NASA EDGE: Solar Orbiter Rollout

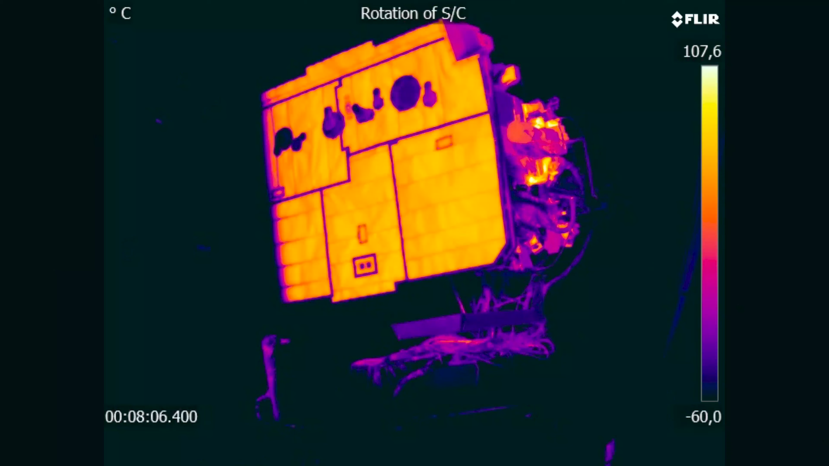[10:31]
On screen: scale top 107.6°C, scale bottom -60.0°C
So the heat shield itself has been exposed to those kind of temperatures.